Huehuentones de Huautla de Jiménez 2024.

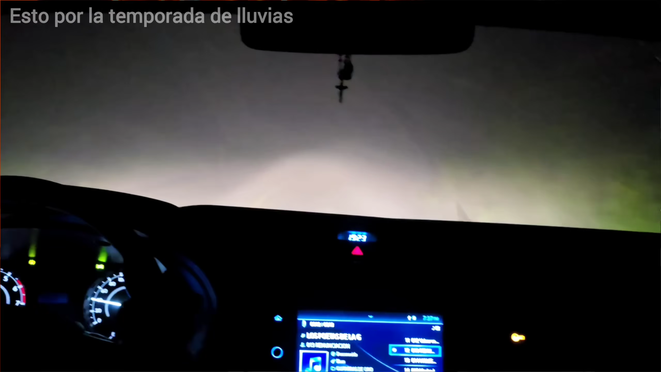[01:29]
El camino bastante complicado, por cierto, muchísima neblina, una neblina densa, que por poquito por ahí ya nos salimos de la carretera, pero afortunadamente y gracias a Dios no nos pasó nada.